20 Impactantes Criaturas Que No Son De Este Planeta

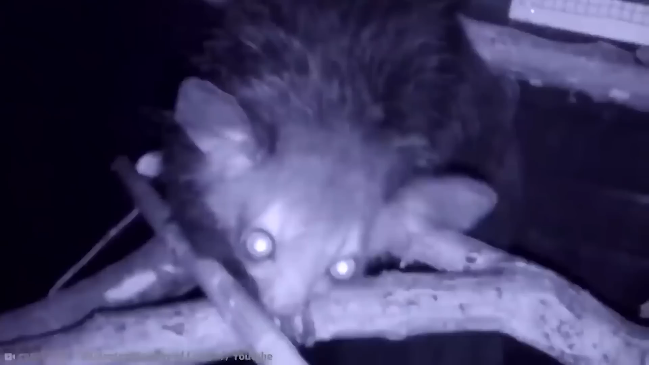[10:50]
Son, sin duda, uno de los primates más extraños parecidos a las ardillas. Eso es seguro. Los AYE AYE son de Madagascar y viven en las selvas tropicales de la parte oriental.
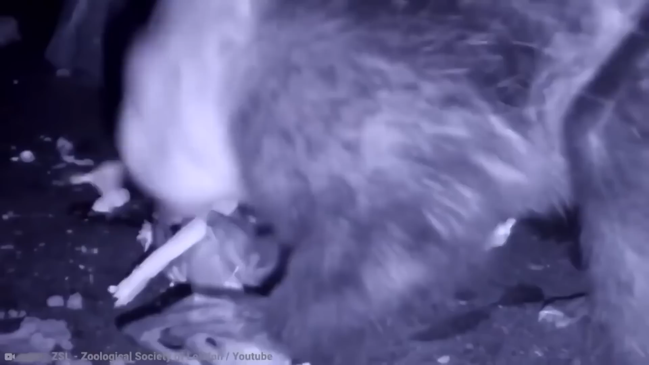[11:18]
Tienen un tercer dígito increíblemente largo.
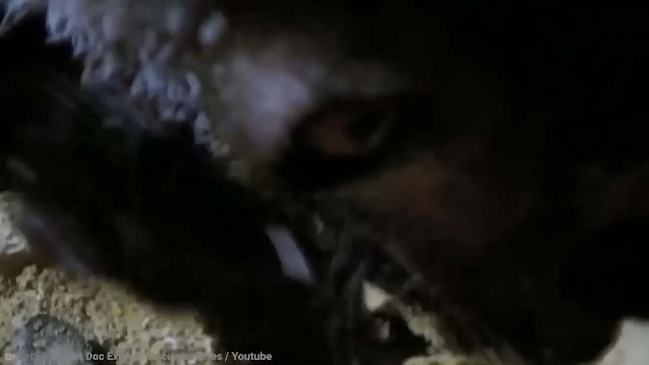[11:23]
Tienen cinco dedos en cada mano, pero ese dedo extralargo no se ve en ningún otro primate.
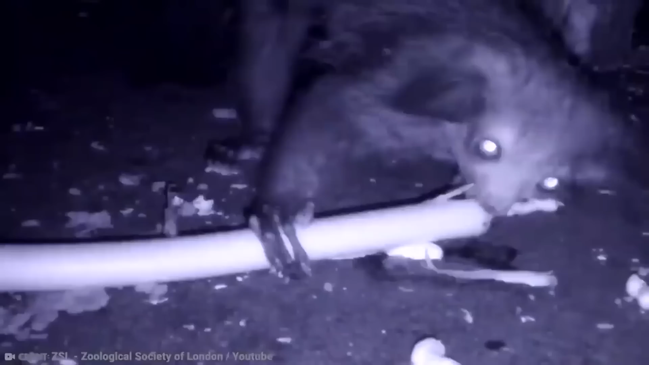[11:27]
Parece que sirve para localizar larvas de insectos que perforan la madera en los árboles.